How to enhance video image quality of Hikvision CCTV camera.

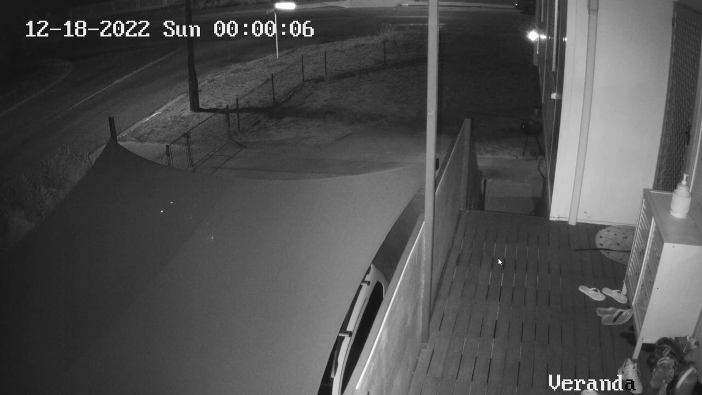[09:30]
like during the night see as you can see there's a little bit a little bit of well not a little bit lots of noisy there but it's a little bit more better once you put that noise reduction a little bit and yeah it does really help and as you can see as well that you can clearly see the area that light part there that's also a camera